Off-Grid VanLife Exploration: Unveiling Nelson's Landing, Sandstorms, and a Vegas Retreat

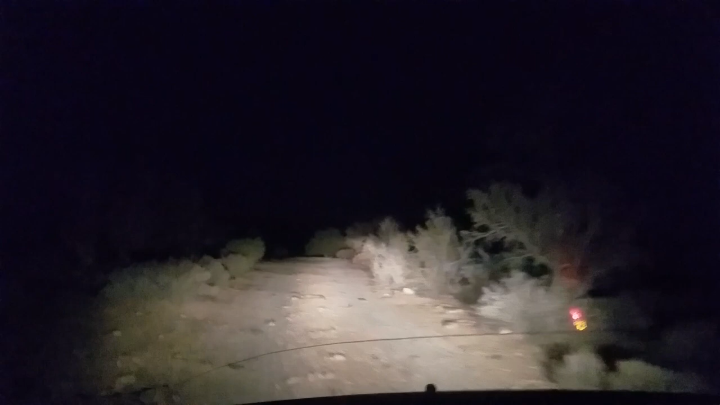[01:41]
This is what it's like to drive down the woods in the middle of the night.